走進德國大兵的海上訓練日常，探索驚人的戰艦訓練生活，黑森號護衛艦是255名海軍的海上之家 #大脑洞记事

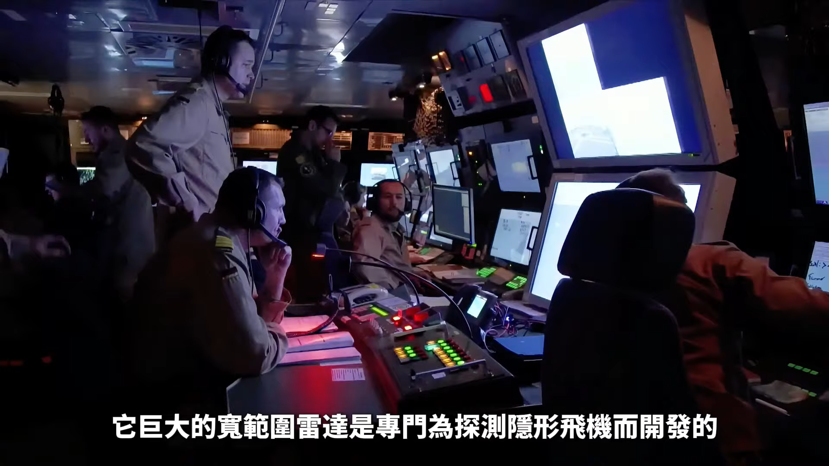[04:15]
发的侦察软件允许黑森号拦截敌方信号
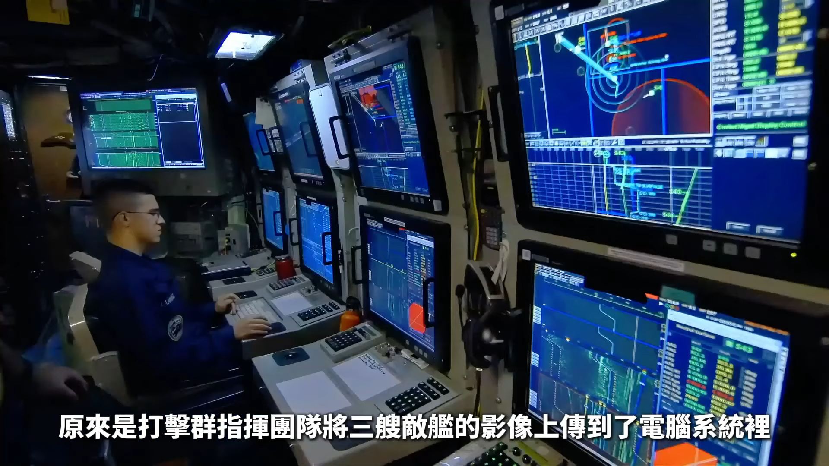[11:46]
上传到了计算机系统里此时护卫舰需要
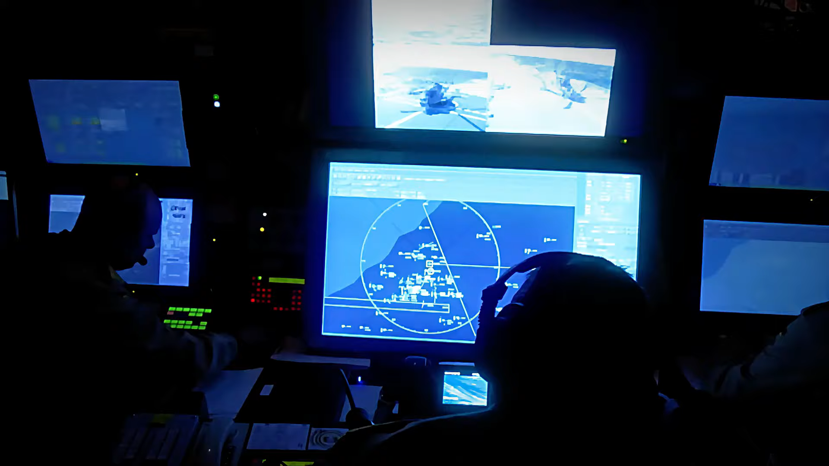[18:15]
侦察技术使德国的黑森号护卫舰成为航母打击群的眼睛和耳朵
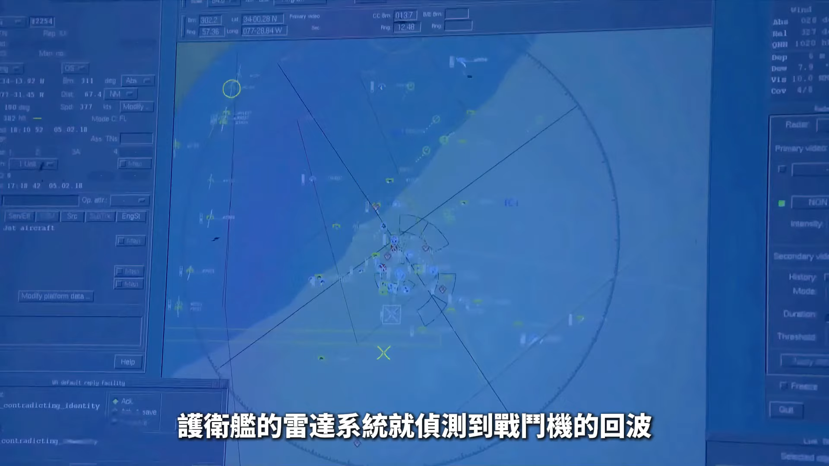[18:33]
战斗机的回波这是
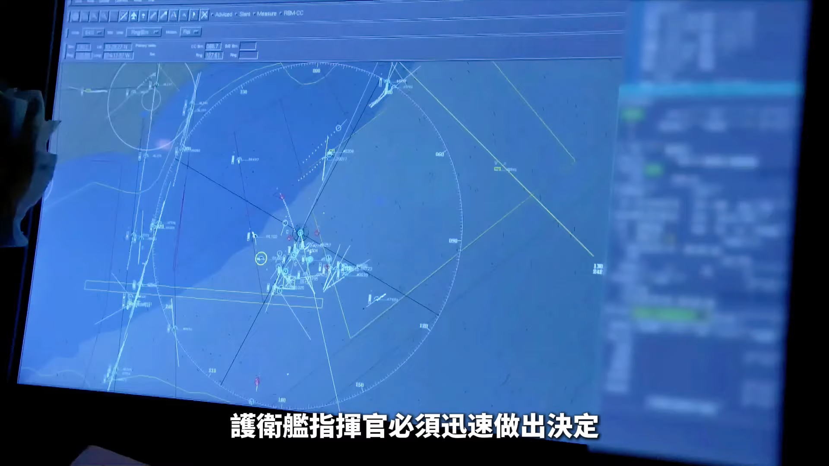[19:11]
必须迅速做出决定船员们三次警告飞机不要靠近黑森号护卫舰的智能L雷达可以